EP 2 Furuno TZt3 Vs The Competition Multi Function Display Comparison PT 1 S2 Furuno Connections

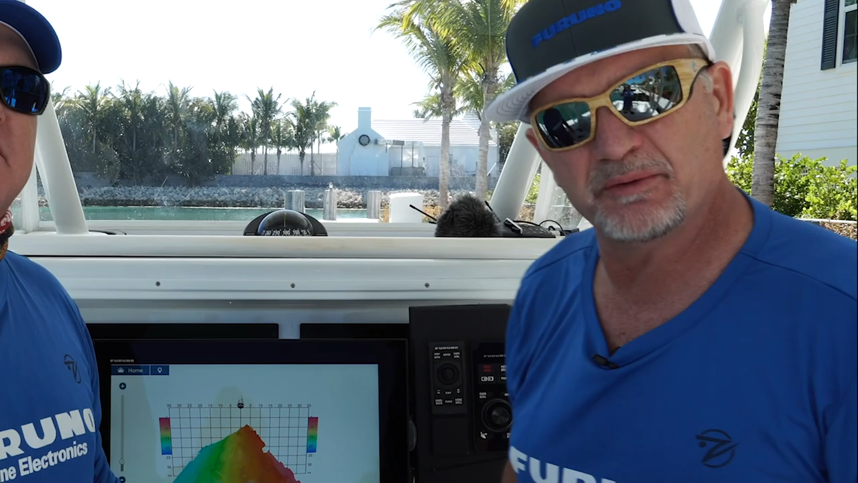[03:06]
The nice thing about the TZ Touch 3 user interface and how simple it is,
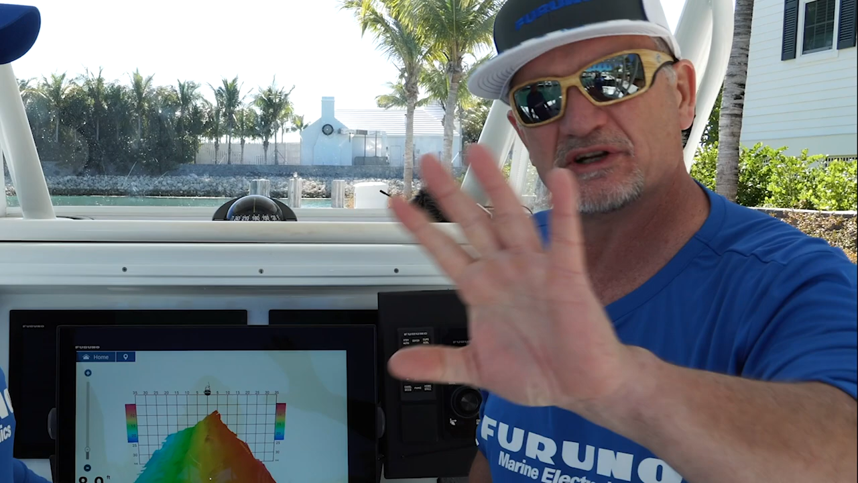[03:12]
is that it's super easy just to switch display modes with very minimal keystrokes and very little interaction with the unit.
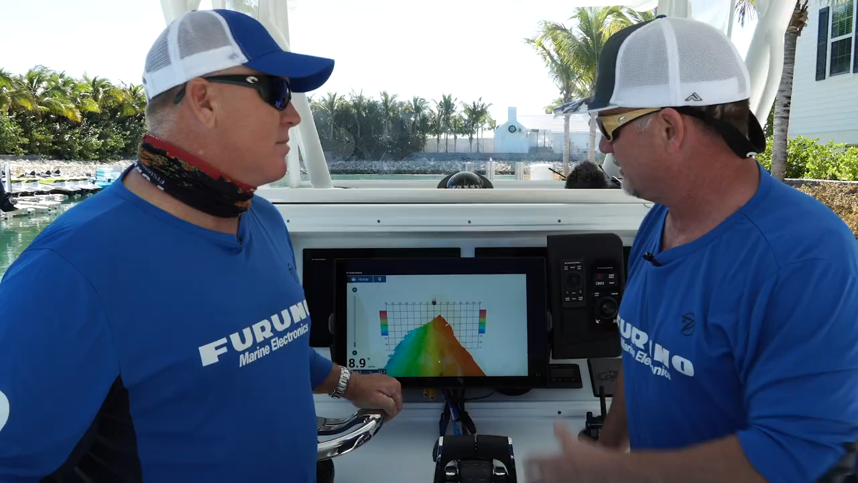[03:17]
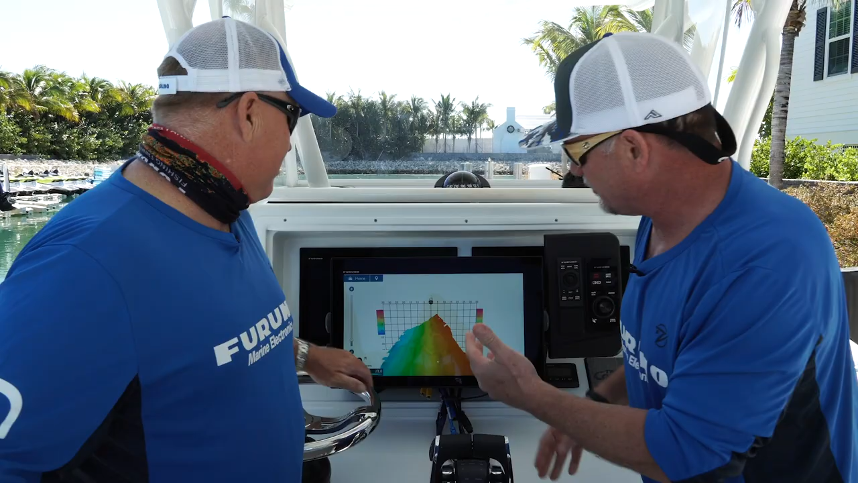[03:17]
Let's take a look at how I can do that. Right now, I'm in my 3D sonar multi-beam history mode,
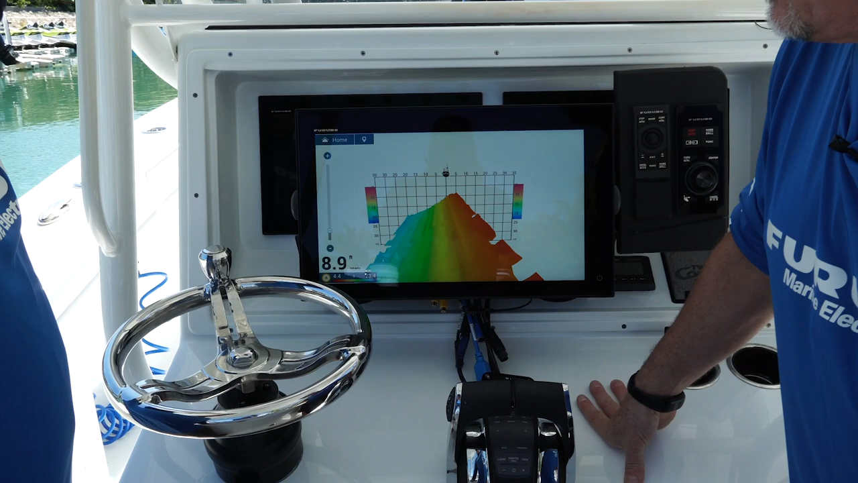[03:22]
but if I want to switch to a different display mode, there's two ways to do it.
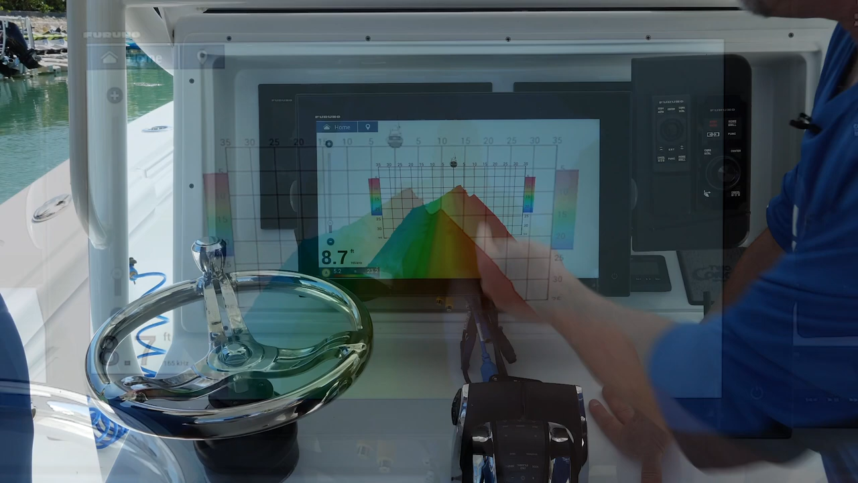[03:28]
I can set up my quick pages just like an old-school radio bar where I have easily,
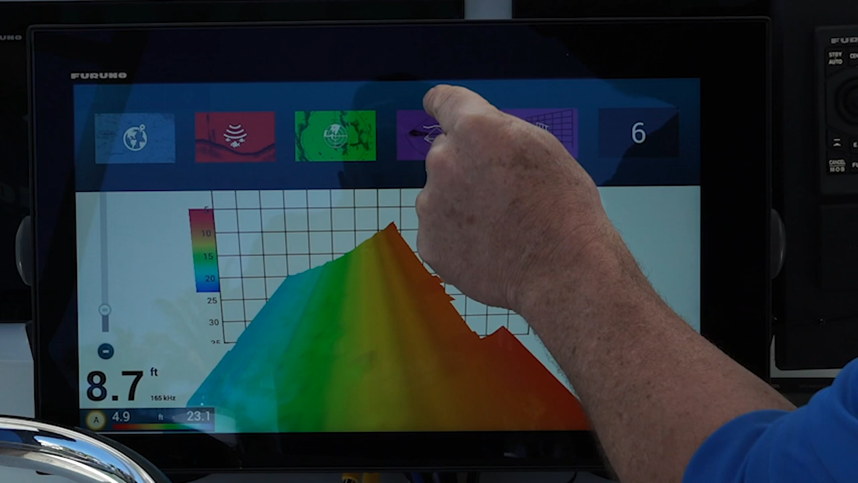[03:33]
On screen: depth 8.7 ft
I can just touch one screen to bring up, for example, my cross-section 3D mode, or touch the radar,
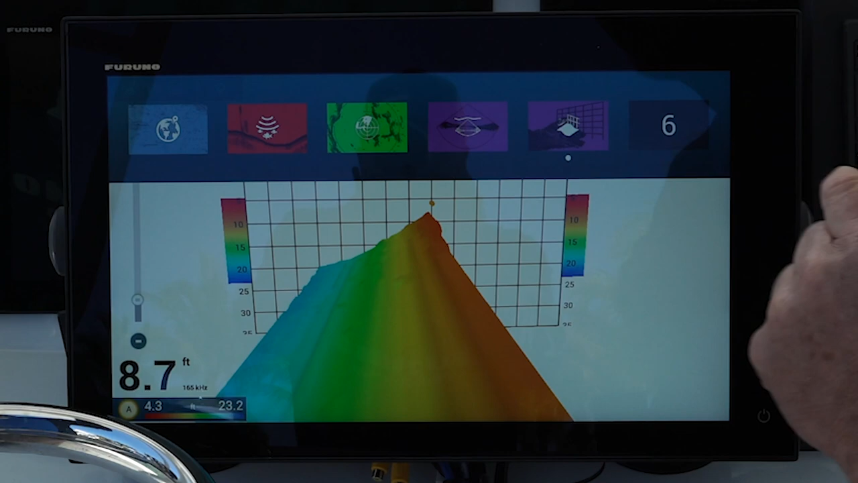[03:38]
On screen: depth 8.7 ft
touch my fish finder, or my chart plotter.
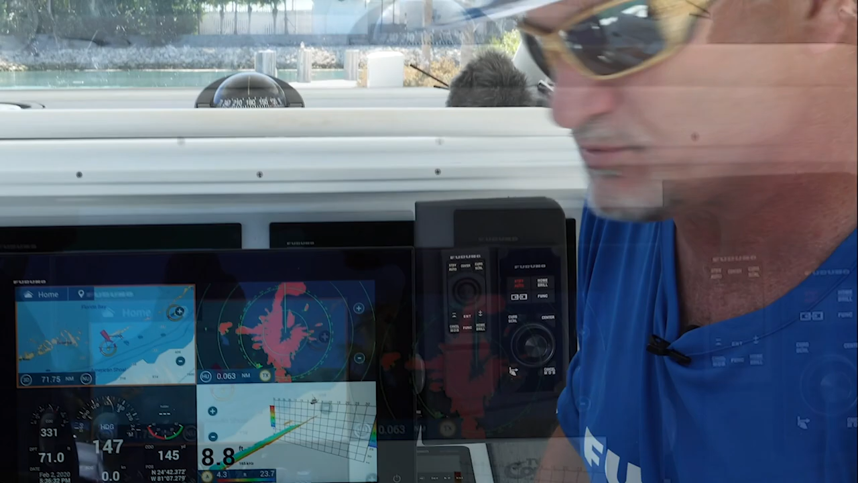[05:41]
and when I do that, it brings up my quick pages. So, what's that, Eric?
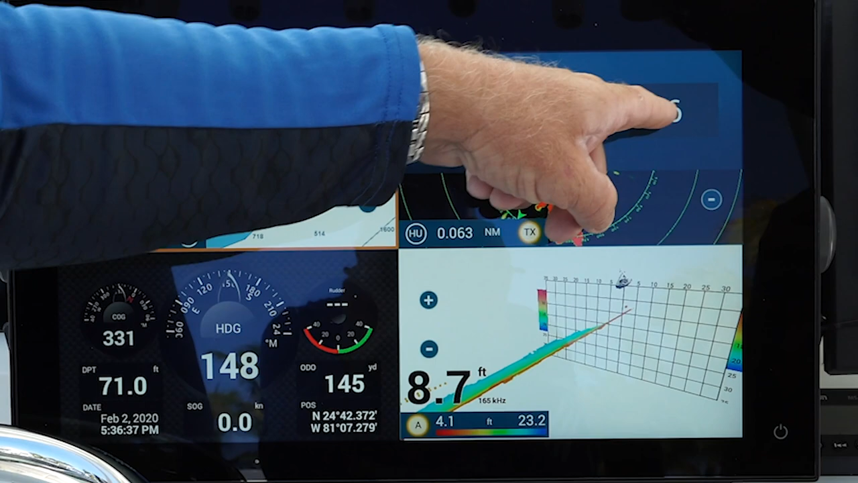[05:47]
On screen: speed 0.0 kn
What's the 6 for? So, in this case, the 6 would be something that's unassigned,
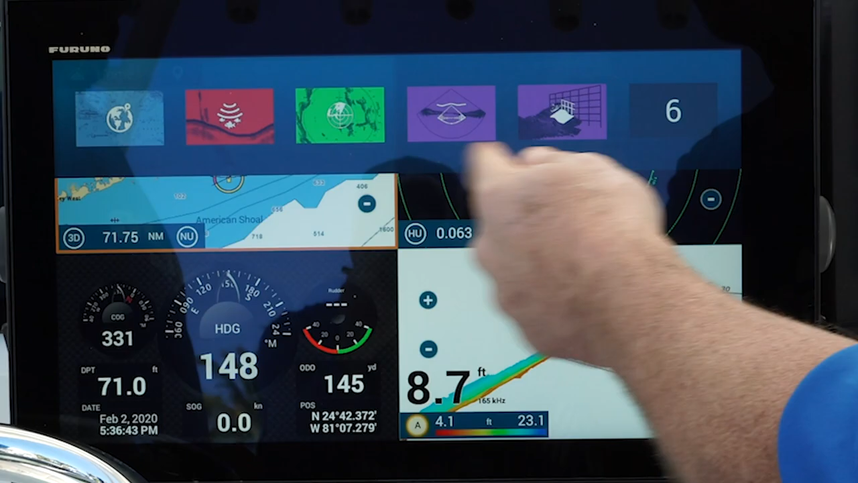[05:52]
and if I want to change assignment or add this screen to the assignment, I'd swipe down and say, okay, I want to make this page. This is a really nice page. I want to use it a lot.
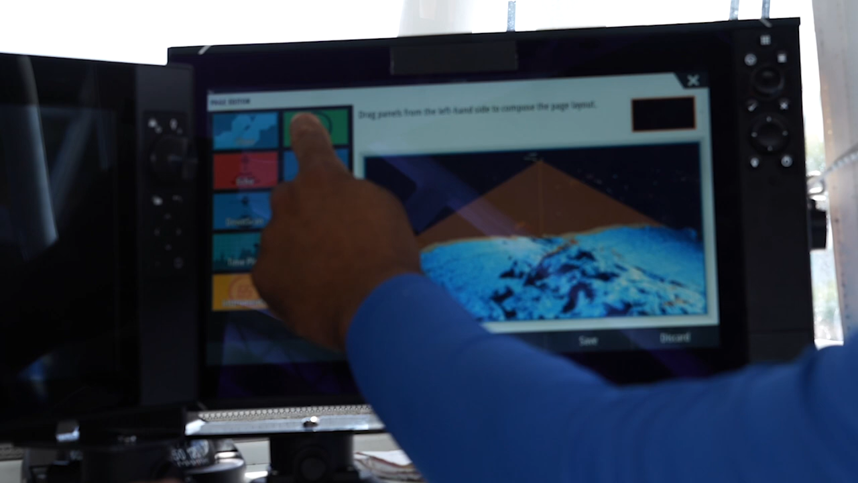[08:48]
So, there's the 3D sonar, there's radar. We can add the chart plotter as well.